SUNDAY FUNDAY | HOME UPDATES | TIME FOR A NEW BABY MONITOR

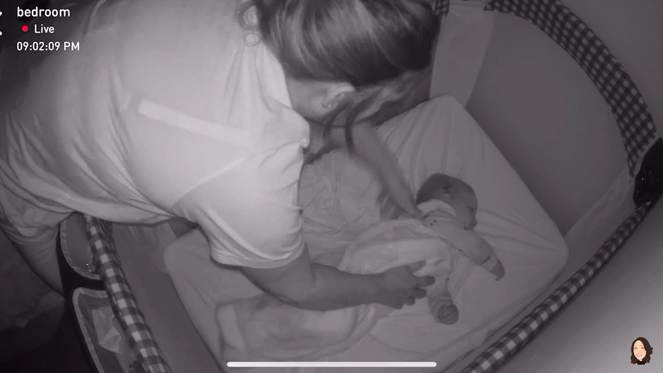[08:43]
The video streams live to my phone, and I have noticed that the night feature is just as clear as the day feature, so that was a bonus. You can also share your live feed with whoever you choose, but those that you share it with are the only ones that are able to access it, so no creepers.
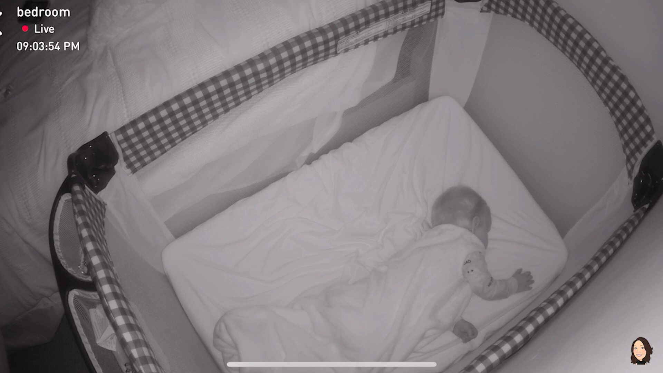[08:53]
It does push a 30-second recording to your phone of any changes as your baby is sleeping, such as crying or heavy movement.